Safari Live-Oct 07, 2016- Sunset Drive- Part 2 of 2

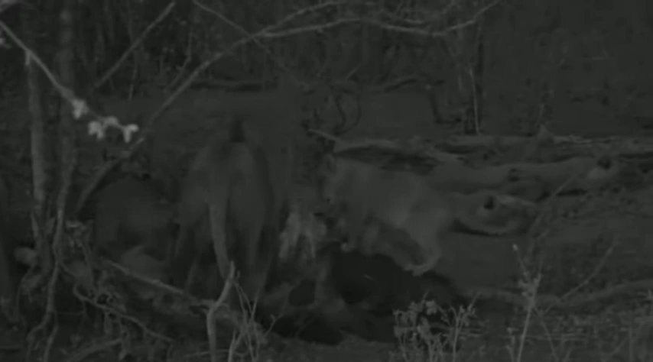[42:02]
one little cub has given up all pretense of pulling from the ground and has climbed right on top of the carcass itself. As you can see, everything's changed color and that's because we are now viewing this in infrared light, which gives us the perfect opportunity for our newer viewers to sit and watch these amazing cubs without in any way compromising their safety by putting a spotlight on them. Now, chances are they would be absolutely fine at this point. They've got five adult lionesses and one adult male around.
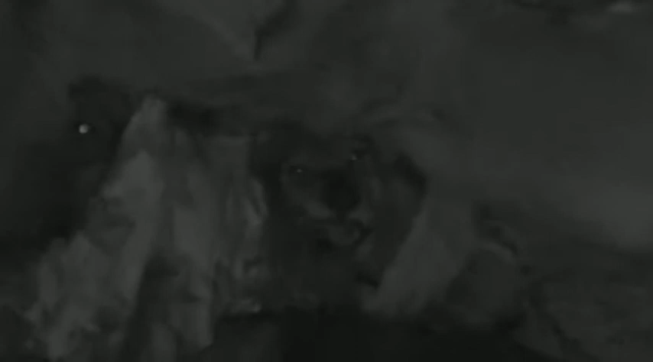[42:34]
However, it is a policy that when cubs are young and when they're at their most vulnerable, and it makes total sense that we will not in any way add an extra level of a distraction to them. And the same applies for leopard cubs, hyena cubs and any sort of diurnal animal. And what that means is that we, at this infrared light, we can now sit and enjoy moments that we might not otherwise have been able to experience. Now, the last time I sat with this pride in infrared light was in pure darkness.
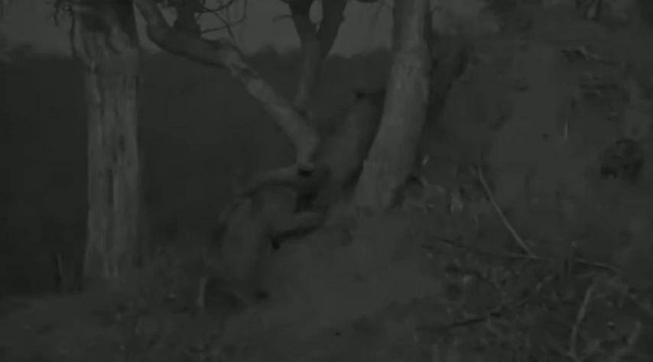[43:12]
Going to catch a lion cub climbing up a termite mound. Now, the last time we did this, Dave and myself, we were sitting in absolute pitch blackness, and the entire Nkuhuma pride started roaring, including the cubs.
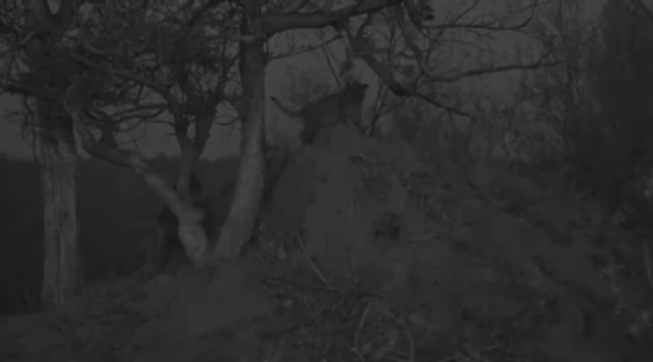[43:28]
Although, calling what the cubs was doing roaring is a little bit of a stretch of the imagination, but it was utterly adorable.
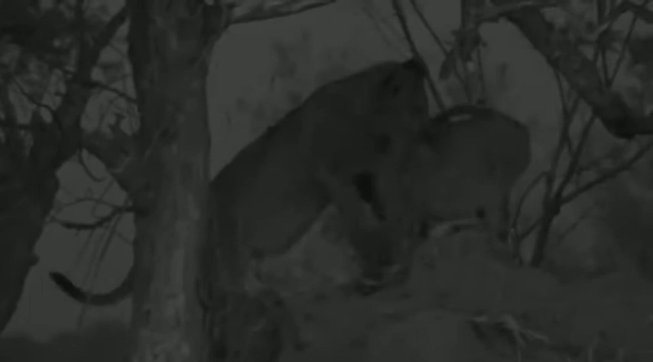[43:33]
Cousin hug. Well, it was a truly eerie, unnerving, and yet at the same time, awesome experience. Because we absolutely could not turn on the vehicle lights, I couldn't see one single lion except in my monitor where the camera was pointing. And at the same time, I could hear them roaring all around me right next to the vehicle. That's not the first time I've listened to lion roars in the dark, but it was the first time I've listened for that long without shining a spotlight every now and again to check up on where they were.
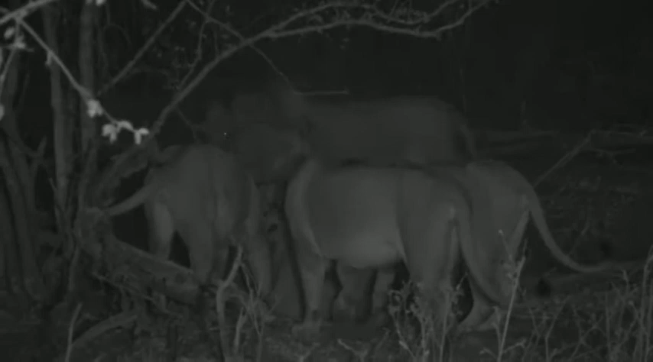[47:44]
The live buffalo kill at the end. There's been lots happening while you've been away, but I'm very glad to have you back. Ah, the lionesses have regained the carcass for now. Lots of growling. I'm hoping our male lion might see.
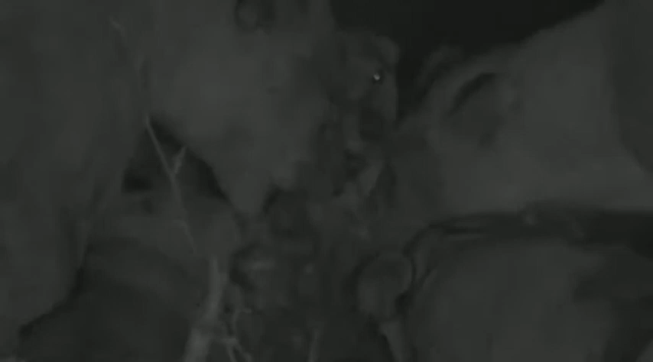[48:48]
The lioness is allowed to feed once again. I was hoping that the male would start to roar to hear the rest of the Birmingham boys contact call.
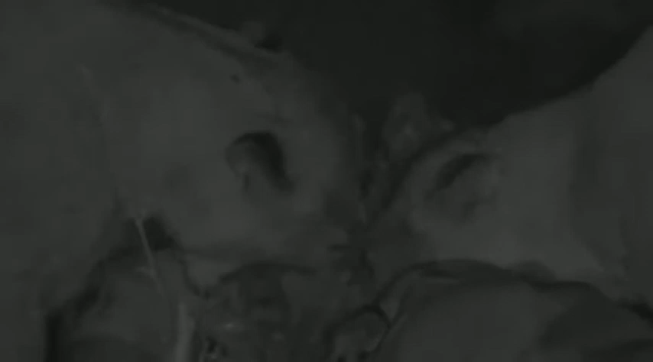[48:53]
The lioness
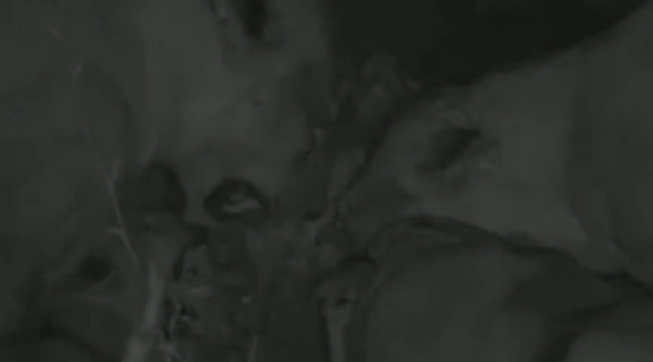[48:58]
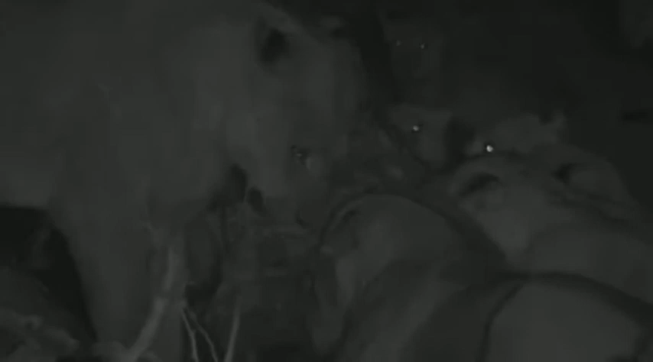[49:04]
is allowed to feed once again. These vocalizations are amazing.
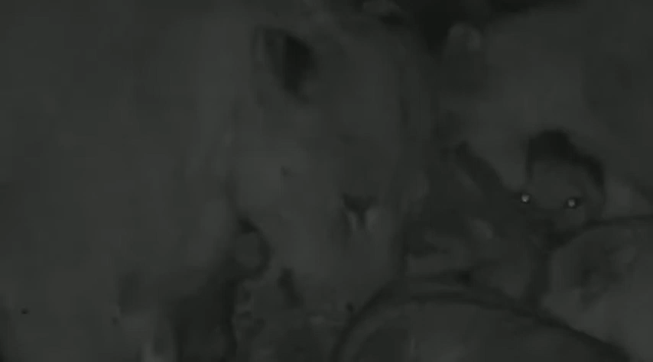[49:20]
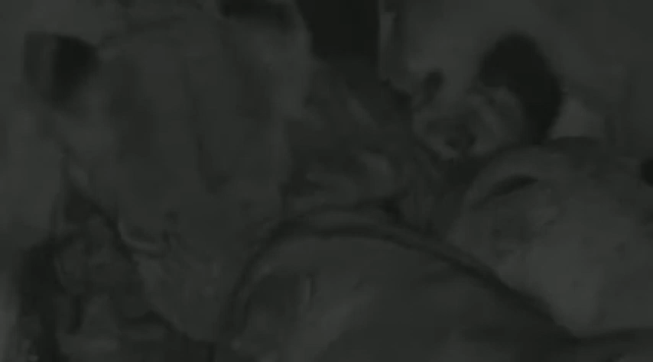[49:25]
Can you believe that you're watching this happen right here, right now? Incredible. All right, as evening draws to a close, let's head back across to Brent quickly so that he can tell you what he's up to.
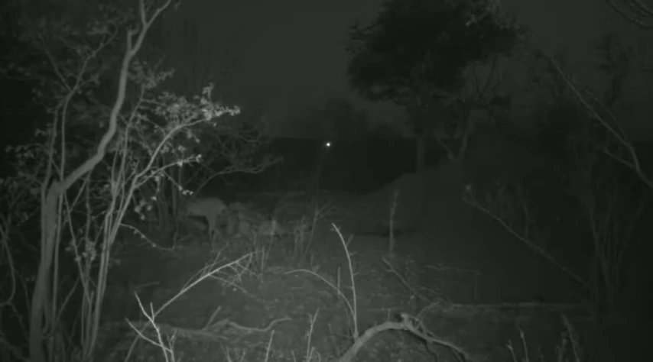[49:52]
Perhaps that's him in the distance, the light you're seeing, and we'll catch up with you shortly. It's not me.
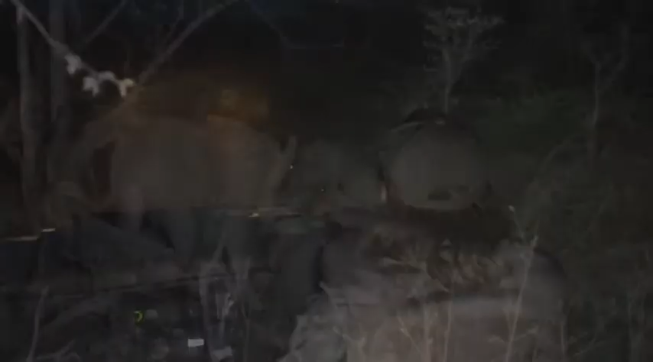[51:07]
I have to say, I don't think the Incahumas are going to be here when we start again on the sunrise safari tomorrow morning. But you never know. They've got full bellies, and they might decide they're actually too lazy to disappear off anywhere. This is a small carcass, though, and it is all but eaten at this point. The five lionesses, eight cubs, and one adult male lion have made a short work of that young buffalo.
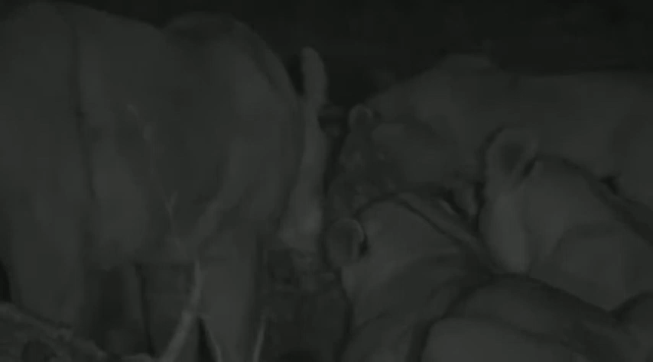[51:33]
The lionesses are still trying to make sure that they get as much meat as they possibly can, with one little cub clambering on top of the carcass to join them. Now, all in all, it's been a very vocal kill, this one. Oh, look at that little one lying in the back. It's still more growling. The sound effects this afternoon have been truly extraordinary.